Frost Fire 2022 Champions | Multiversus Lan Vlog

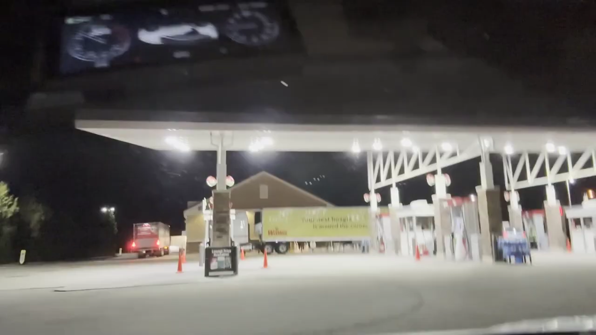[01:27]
All right, 30, 40 minutes in our drive. We're at a Wawa, already charging.